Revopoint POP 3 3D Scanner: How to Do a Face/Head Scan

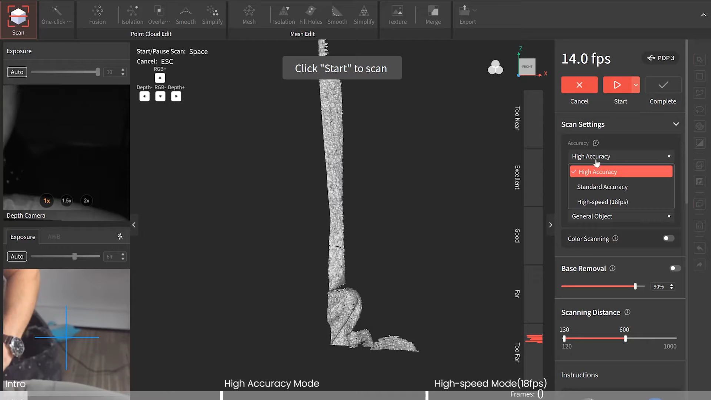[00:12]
from between high standard accuracy and high speed
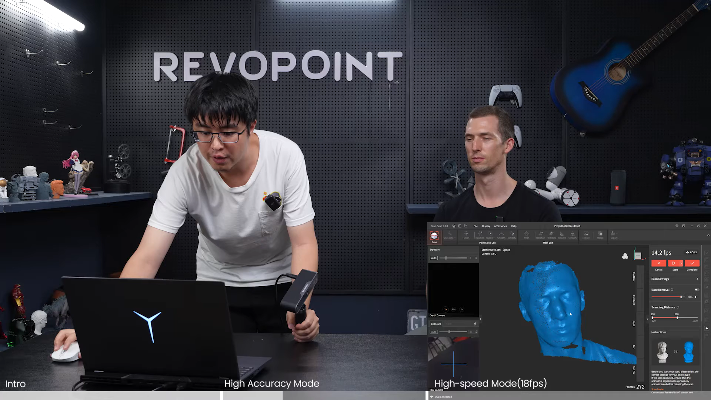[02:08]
very nice it's a beautiful face skin and travis could you turn on
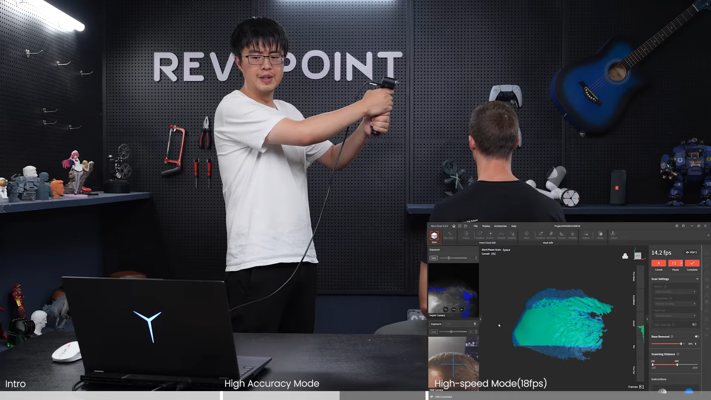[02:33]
structure is too deep it absorbs lights a lot
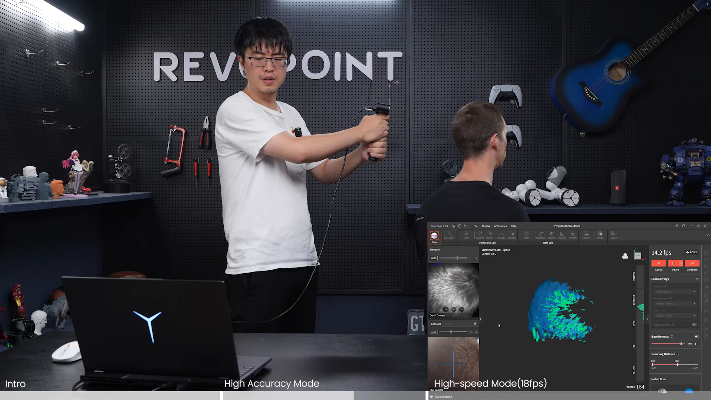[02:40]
so as you can see when i'm getting to his back head it's not that easy to capture all of it but if you're patient enough and you
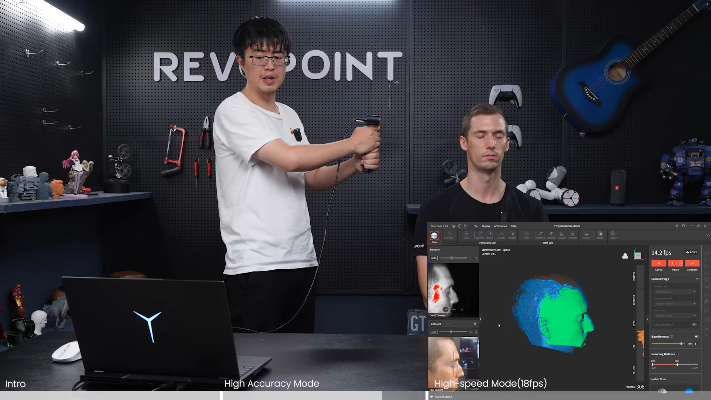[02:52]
can move it very slowly so that you might can scan the full head with
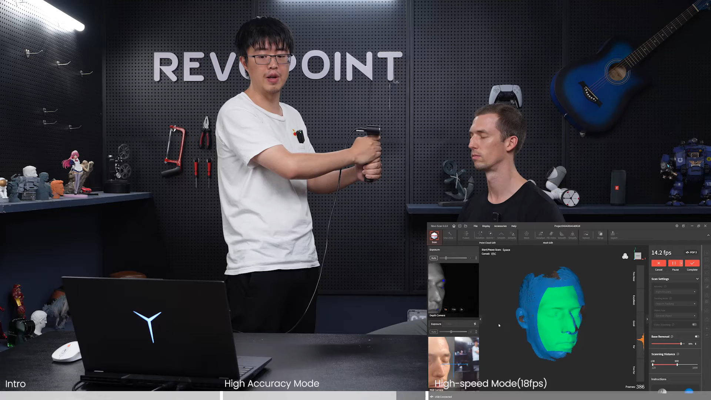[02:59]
the hair under high accuracy or standard accuracy mode okay
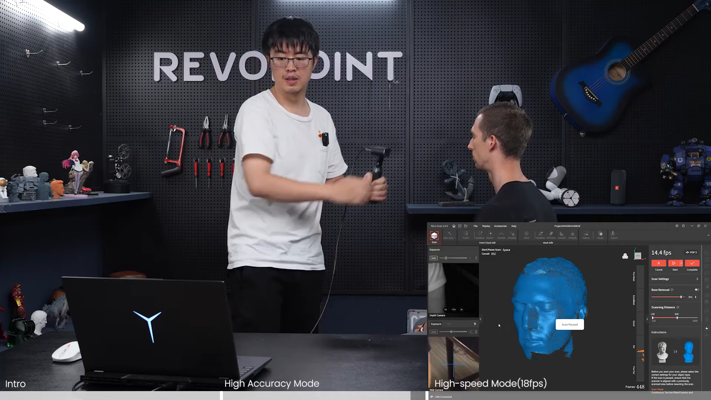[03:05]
so that's how it looks like under uh under high accuracy and now let me show
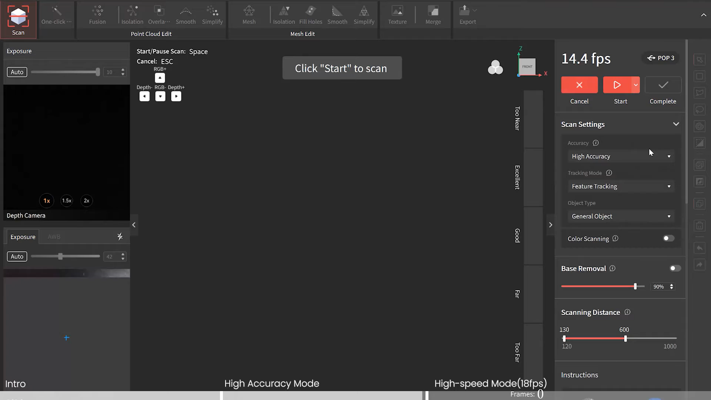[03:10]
you under high speed and your experience is going to be totally different
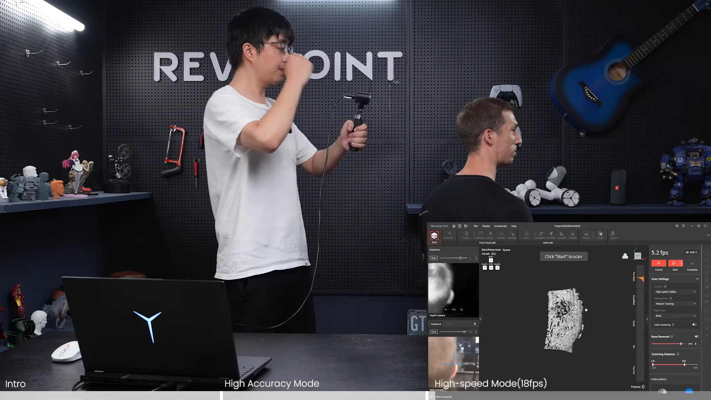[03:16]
okay charles let's go and note that under high speed the scanning distance is slightly bigger okay go
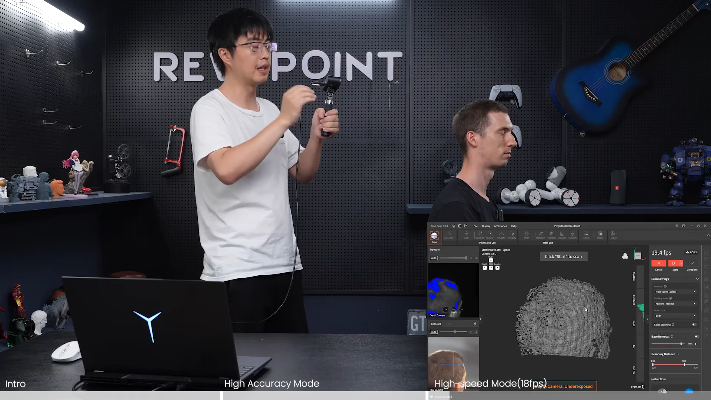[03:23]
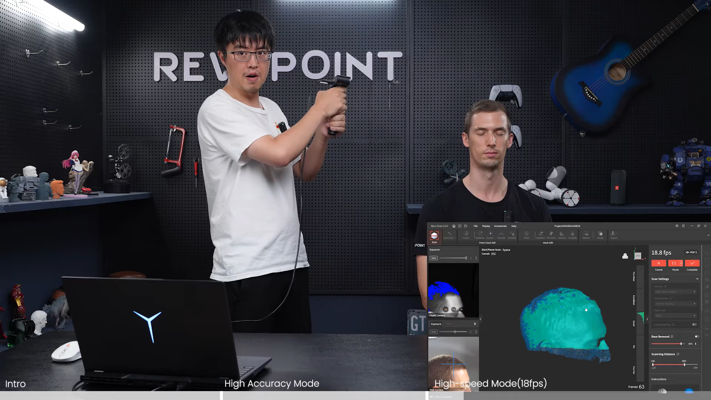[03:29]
see the the hair has no problem in creating the by capturing by the scanner and creating the point clouds right but of course uh you're as you already know the high speed has the lowest accuracy so if you are
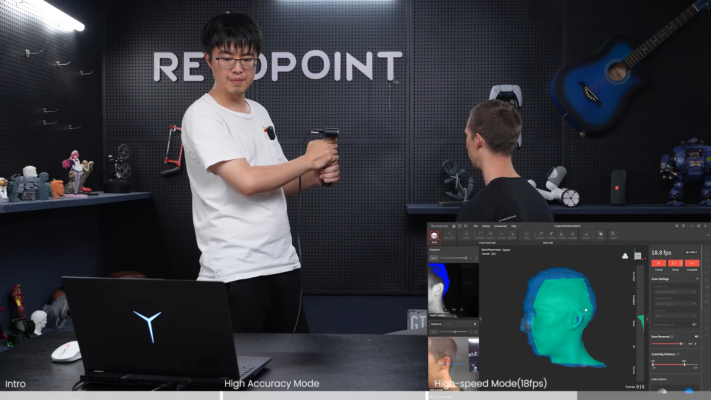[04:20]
one more turn we should be ready to go
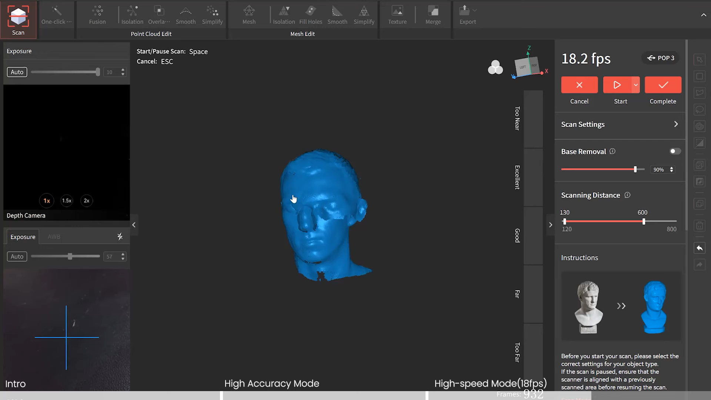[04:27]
okay i see i've created some overlap right here but i think it will be fixed by the uh in the
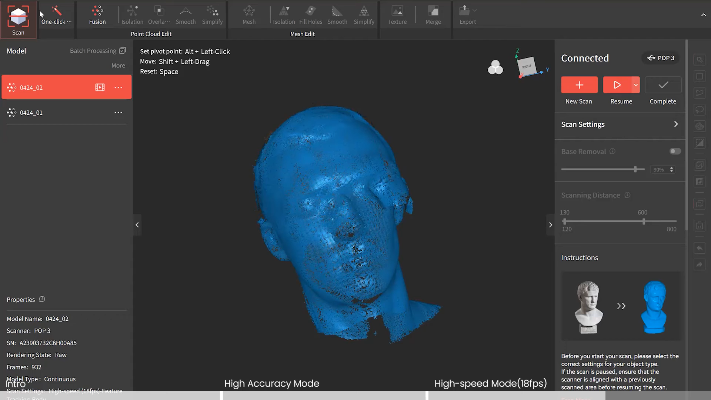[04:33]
editing process the software will fix that for us don't worry if you have an overlapping right here even severely like i'm doing it right now let's see
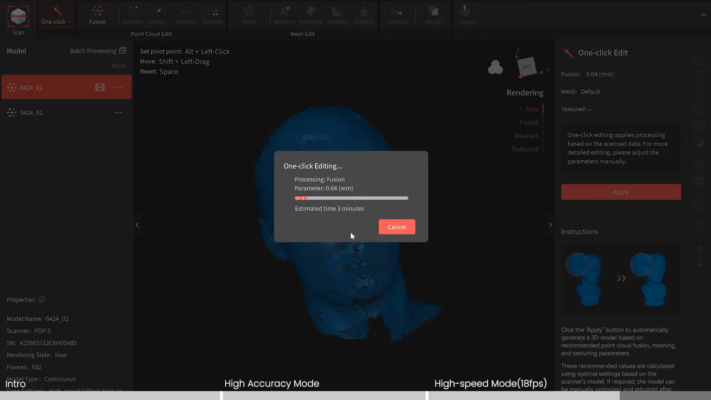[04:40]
see the software has fixed for us even though i have a super big
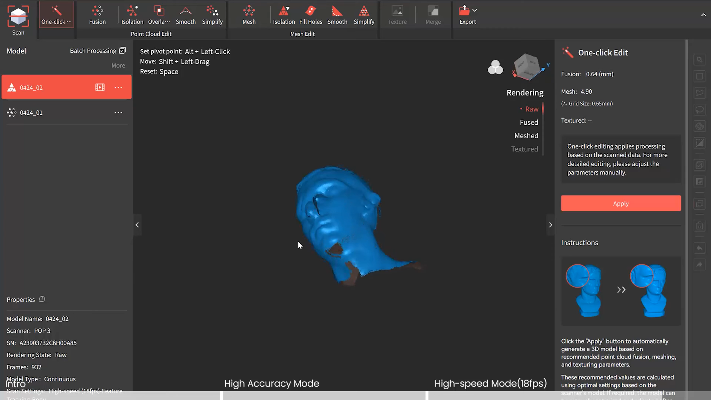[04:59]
overlap look you are you almost have like three nodes right but after fused it'll fix the
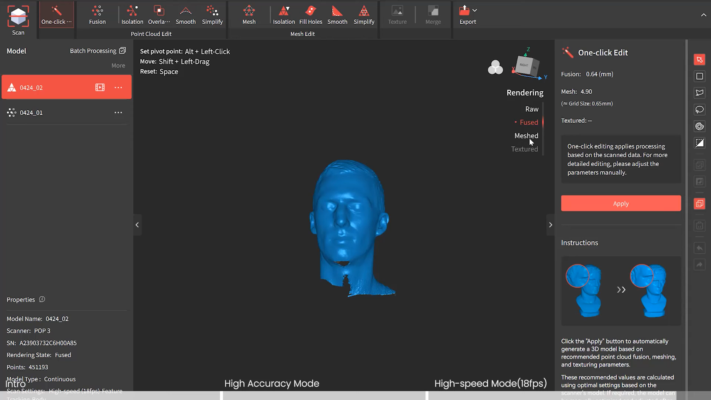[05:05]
the overlapping problem for us and eventually mesh will be a perfect head scan